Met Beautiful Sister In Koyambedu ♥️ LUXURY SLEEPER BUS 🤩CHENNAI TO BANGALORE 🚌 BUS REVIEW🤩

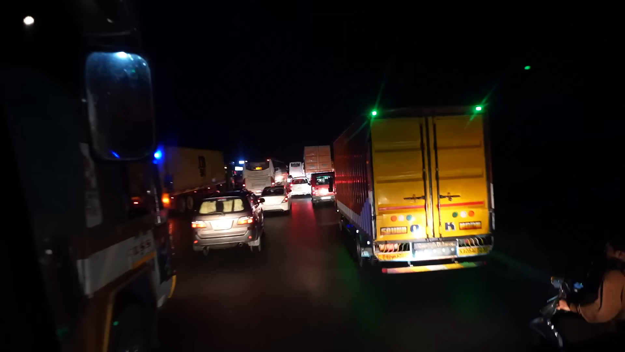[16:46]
அது பக்கத்துலலாம் இல்லை, டிராஃபிக் நிற்குது கிட்டத்தட்ட கண்ணு கெட்டின தூரம் வரைக்கும் நிற்குதுண்ணே.